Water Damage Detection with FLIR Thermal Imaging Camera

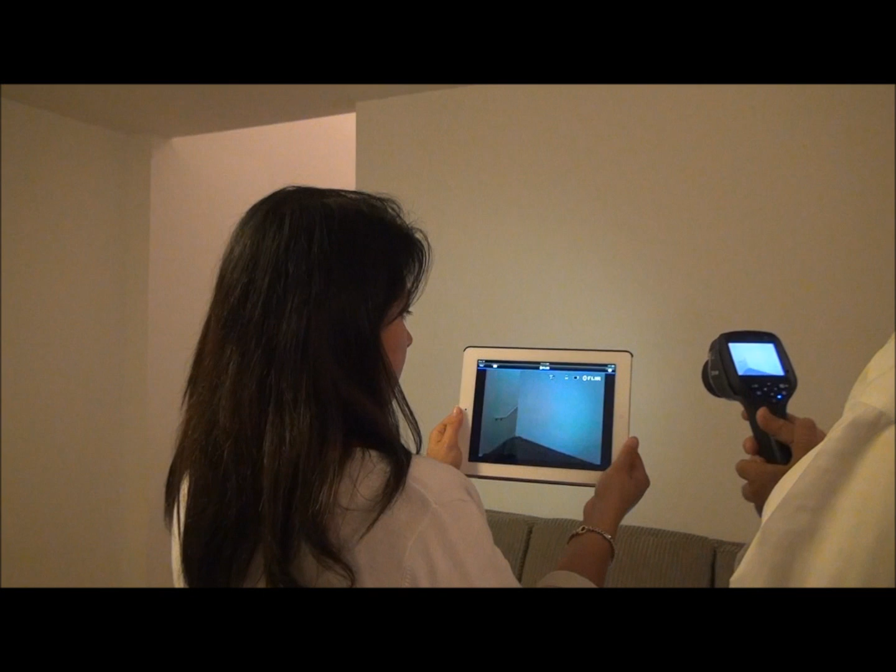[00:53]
Here you can see a wall that looks normal to the naked eye, but by using the thermal imaging camera, we can clearly see it is not.